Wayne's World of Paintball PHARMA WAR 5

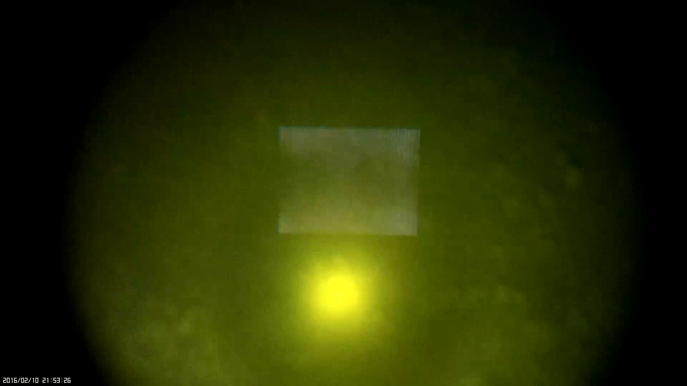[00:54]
Thermal, night vision, take a look through it, it might work for you, it might not.
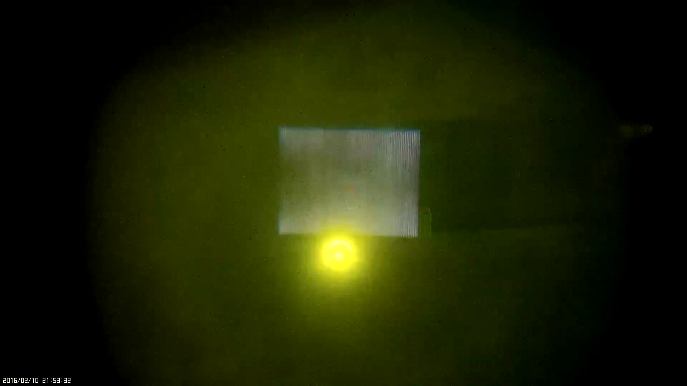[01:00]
Press the detention pad, press that. There you go, try it.
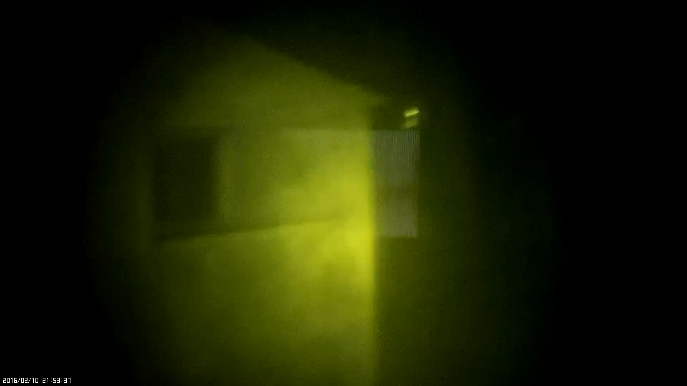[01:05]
I don't see anything, let me see you. Don't shoot me. No, no, no. Well, it's too close, let me just go a little bit.
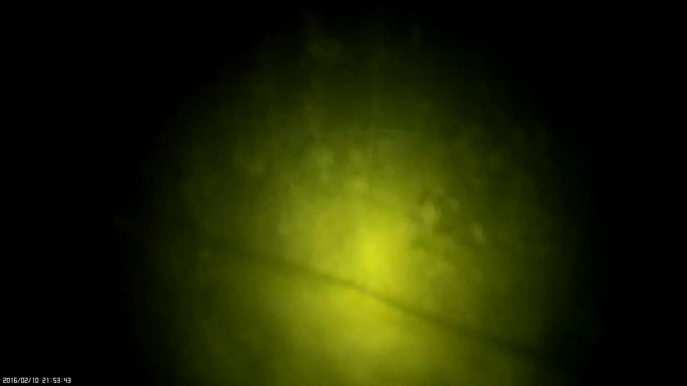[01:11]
It's not calibrated for you, Roy. Uh-huh. How do I look? Yeah, I can see you white, man.
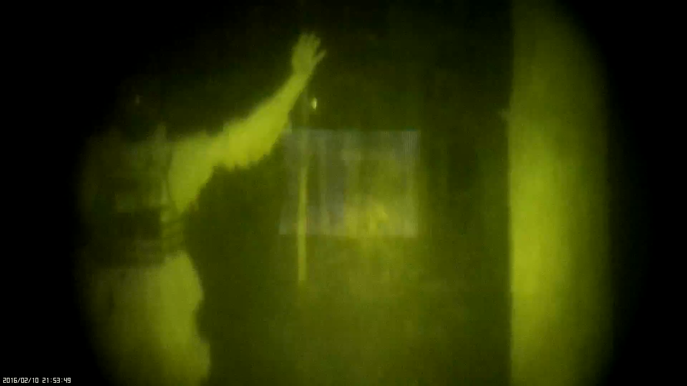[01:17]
That's good. Did you see the ball hitting me? No. No? No. How did you know I was hit?
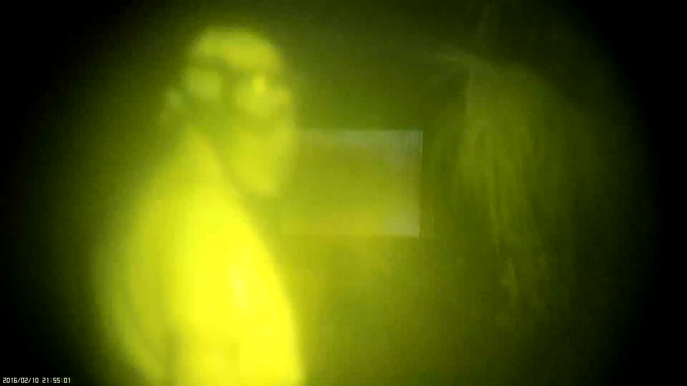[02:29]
Yeah, for three grand. It's not easy. It's a while. I don't know how it's going to work for your eye. Do not pull the trigger. I'm not, I'm not. Can you hold mine? It's up there. I don't have a, I'm just going to look.